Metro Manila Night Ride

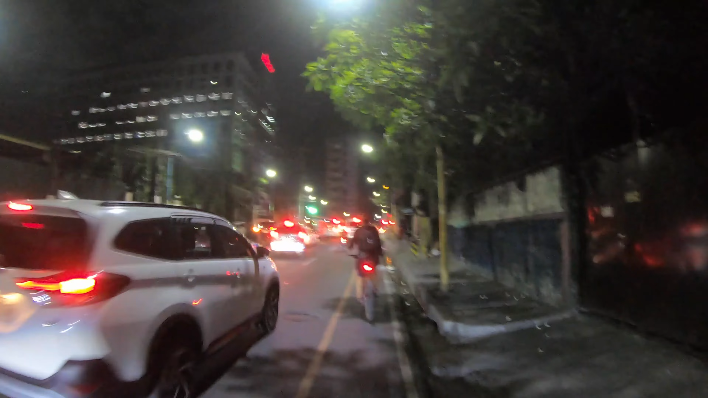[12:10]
Kalalagpas lang namin ang Little Baguio. Kaso madilim eh. So wala kang masyado makikita.
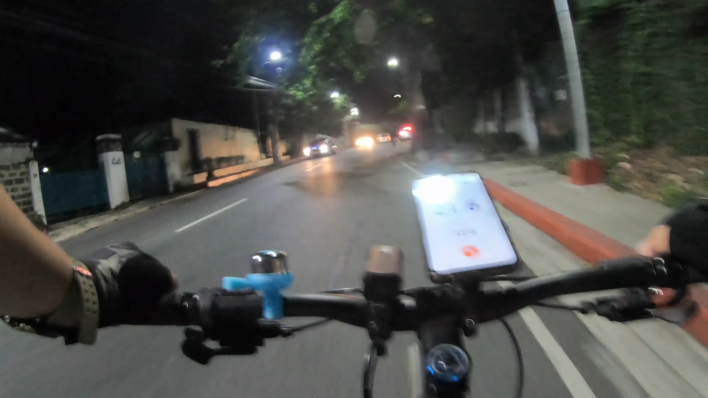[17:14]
Malapit na daw kami sa border ng San Juan to Manila. Anong street ba to? Ito may street. May street San Diego.
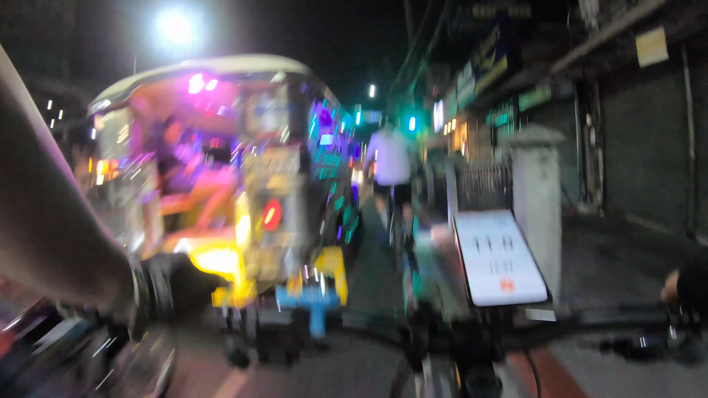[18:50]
Blooming Street. Blooming Street. Diba may Blooming Street din? Blooming Street din sa may Kalaokan. Dito pala sa San Juan meron din. Blooming Street.
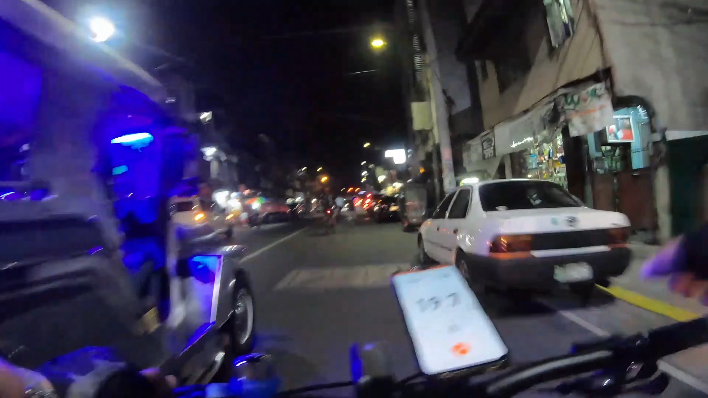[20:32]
Nandito na tayo sa Manila. Ah, hindi ko makikita kung ano street eh. Manila. Doon kami kakain sa restaurant nila, ano, Richard. Kasi sa-celebrate namin birthday niya.
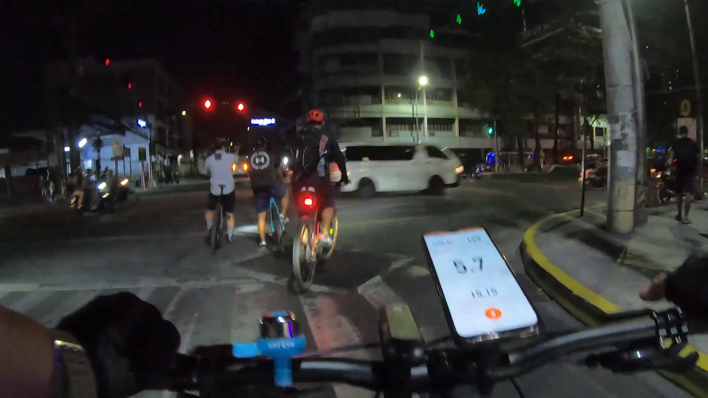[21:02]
Itong street na to, Old Santa Mesa Street. Old Santa Mesa Street.
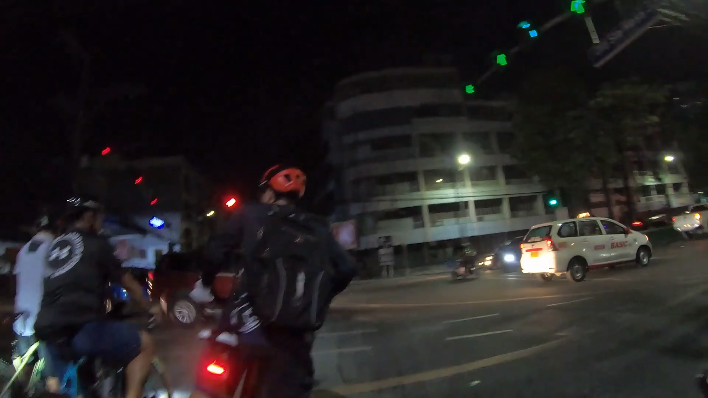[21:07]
Ayan o. Old Santa Mesa Street.
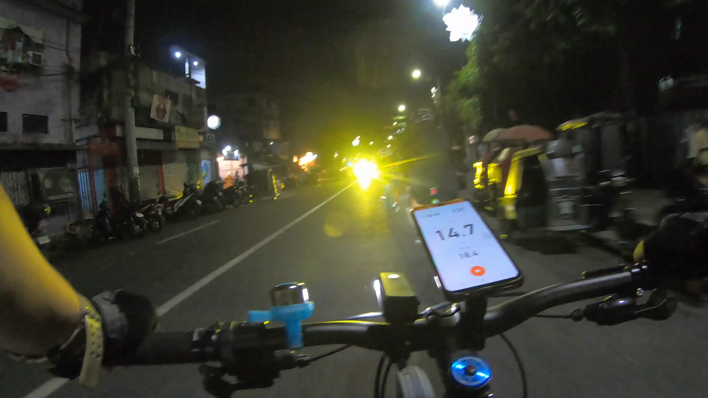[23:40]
Ito yung ano, Manila. Yung residential sa Manila.
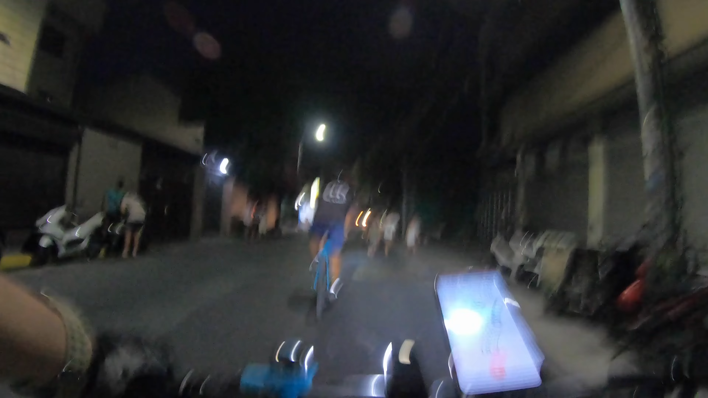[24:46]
Parang malapit na kami. Kalalagpas lang namin dun sa may Unilever. Naka 19 kilometers pa lang kami. Pero naka 1 hour 40 minutes na kami moving time.